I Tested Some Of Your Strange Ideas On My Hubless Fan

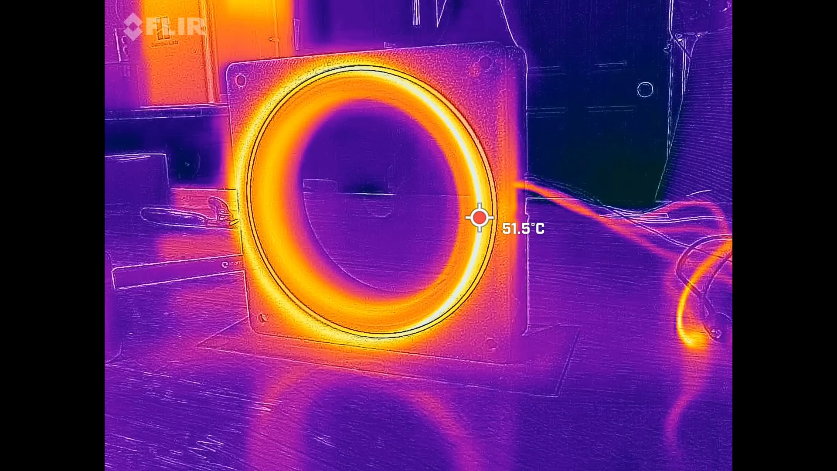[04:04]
On screen: spot 51.5°C
that's a problem i did while i was running this out i took out my thermal kind of looked at it through the through the flir and things were
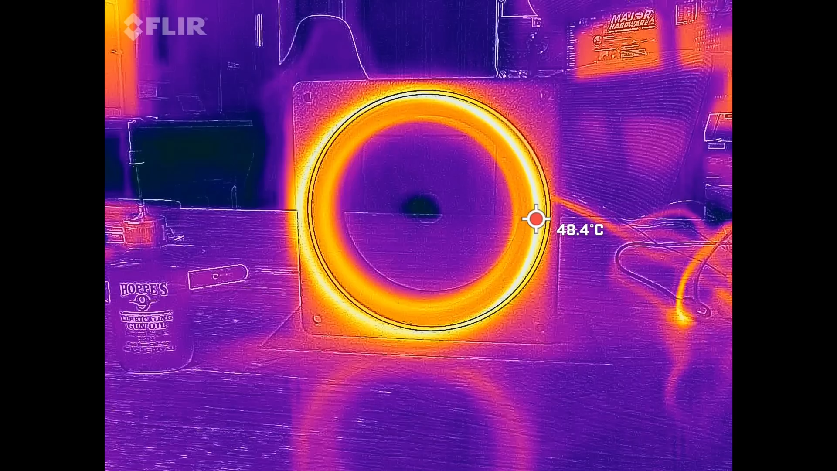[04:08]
On screen: spot 48.4°C
getting toasty and i was a bit concerned because this is made out of pla and i was afraid if things got
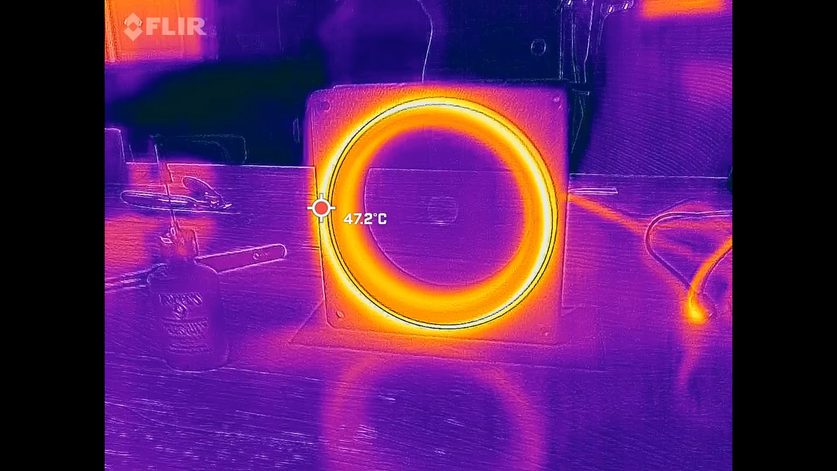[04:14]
On screen: spot 47.2°C
a little too warm stuff might let go and i didn't think that
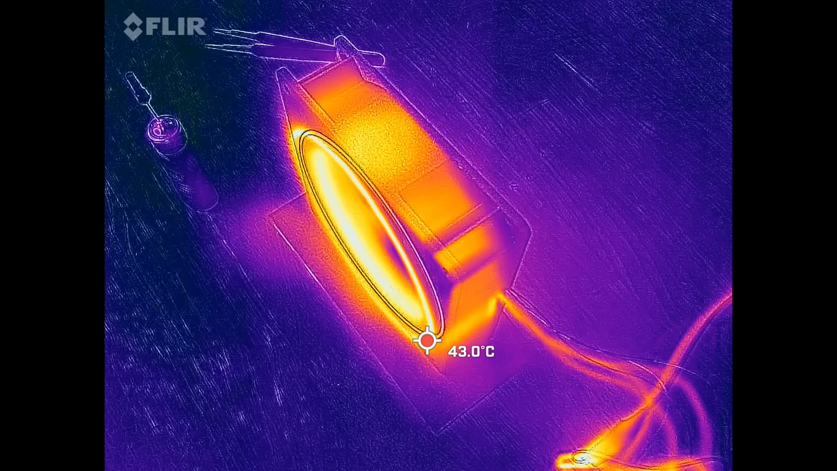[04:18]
On screen: spot 43.0°C
we had let go i did mess around with a bunch of other power supplies off camera well they were on camera but it was pretty boring i tried a pc power supply no nothing great from that i tried a different pc power supply